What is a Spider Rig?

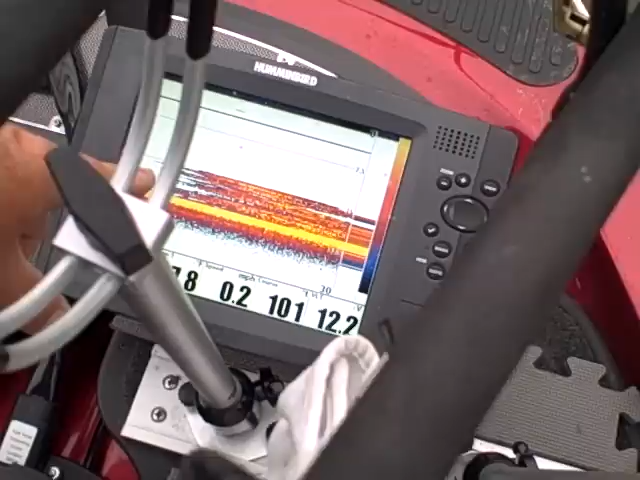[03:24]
There's fish intertwined into that brush pile.
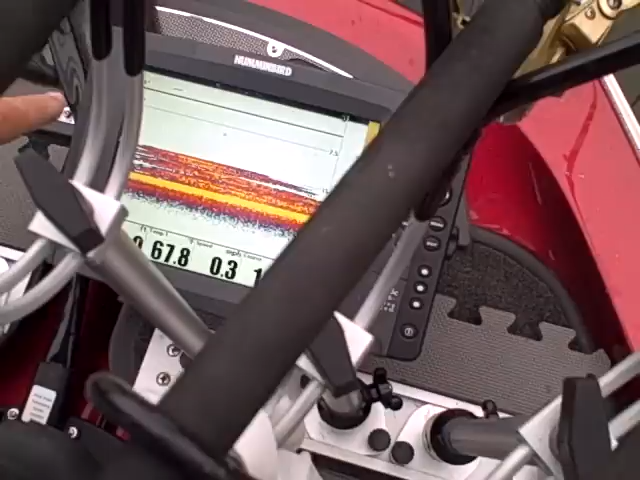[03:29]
So what we're going to do is we're going to come across at 15 feet and try our baits above that, right there at that 15 foot level and come through those fish.